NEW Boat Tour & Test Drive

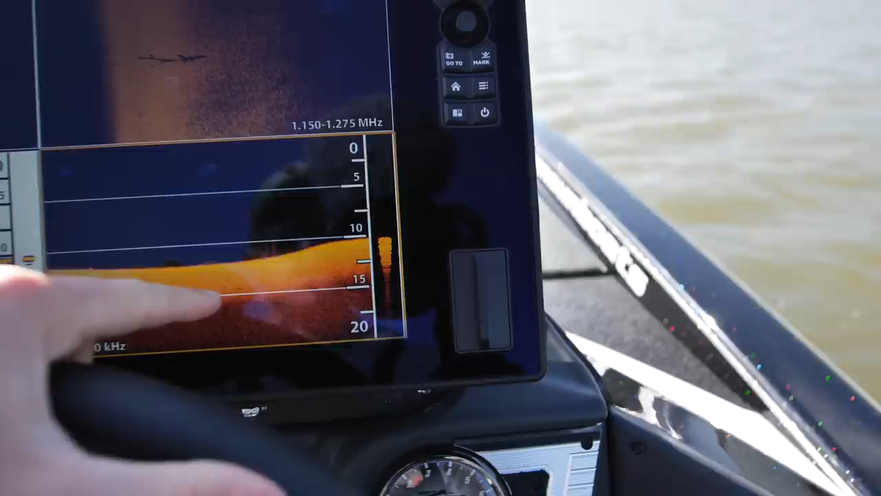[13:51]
Looks like a little tree clump right there.
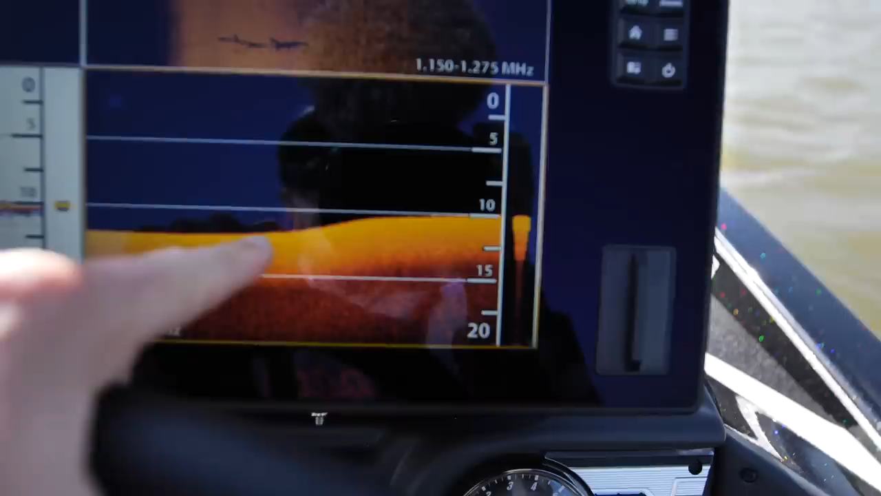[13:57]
See, that's crazy. You see it right there, but you don't even see it on the 2D.
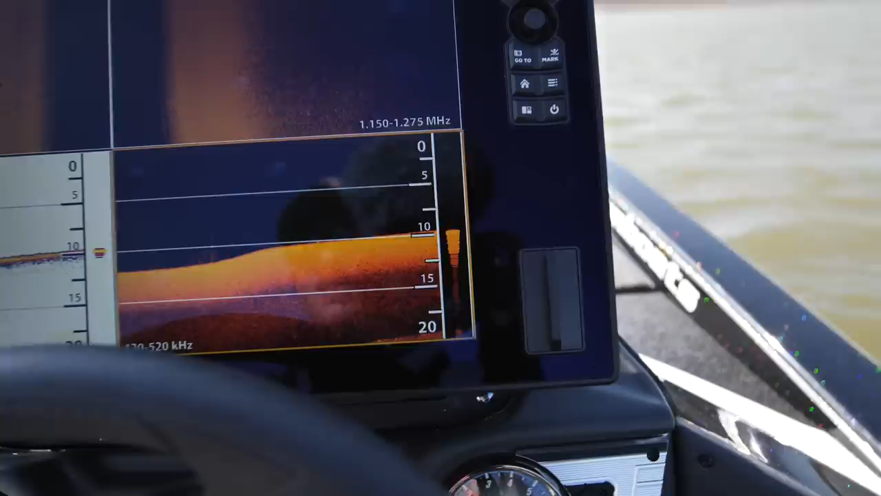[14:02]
Amazing. Well, we got R2 doing its thing up there. Incredible technology, y'all. Absolutely incredible.
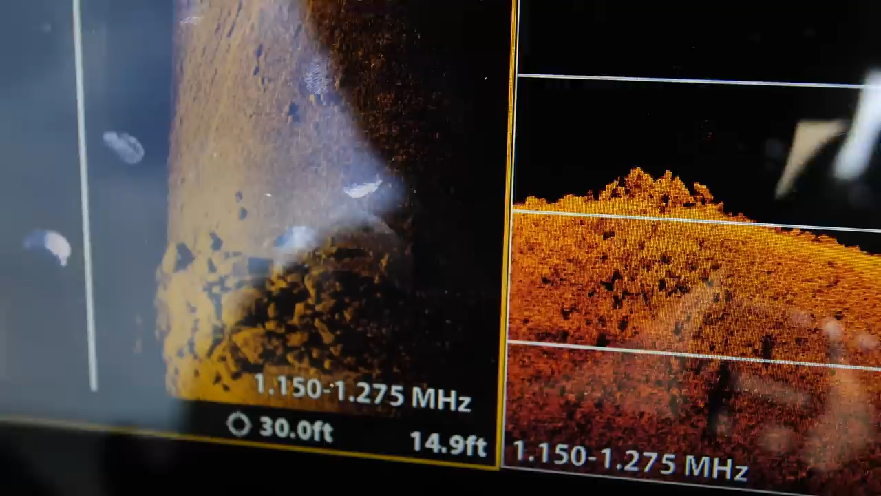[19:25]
On screen: depth 14.9 ft
Very defined, very defined. Just been impressed with that, the rocks.
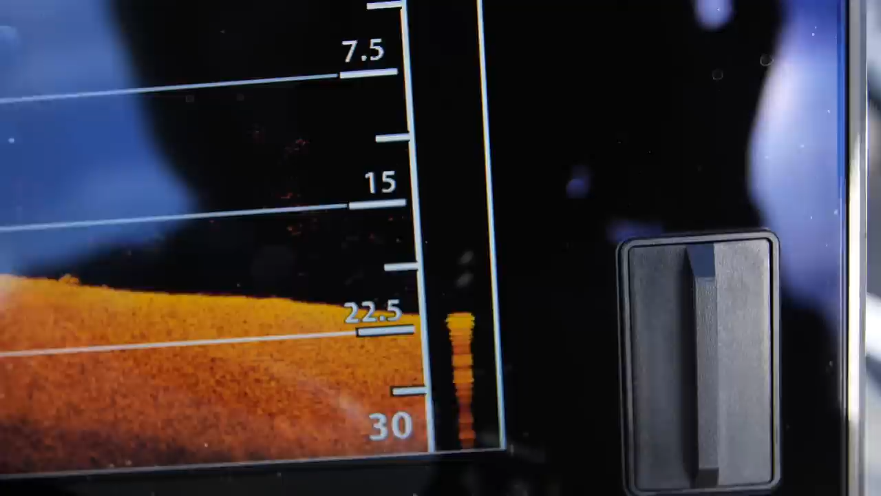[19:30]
That's pretty neat.
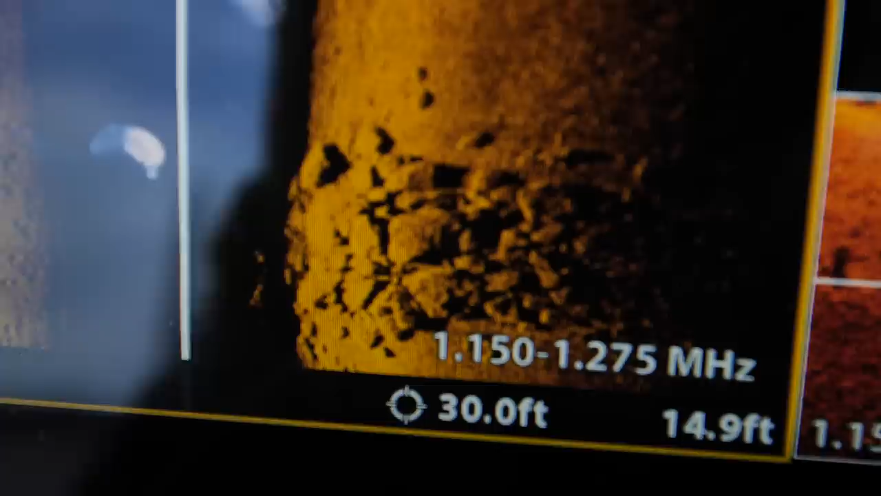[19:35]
I mean, definition in there is awesome.